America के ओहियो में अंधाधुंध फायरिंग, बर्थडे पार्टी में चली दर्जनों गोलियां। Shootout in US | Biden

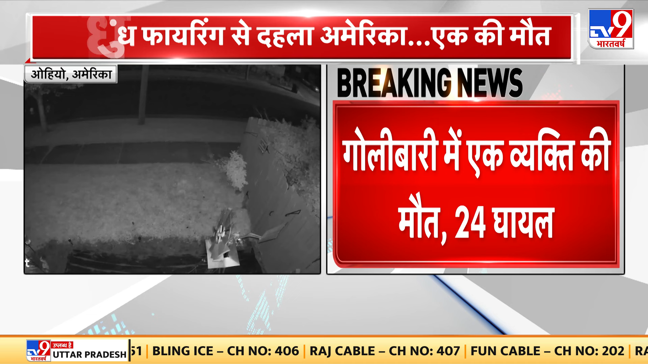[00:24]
تو یہ گھٹنا ستھل کی تصویریں جہاں پر گولی باری ہوئی اور ایک ویکٹی کی موت ہو گئی ہے اس شوٹنگ میں ایک بار پھر سے امریکہ سے شوٹنگ کی خبر سامنے آ رہی ہے پارٹی کے دوران یہ گولی باری ہوئی ہے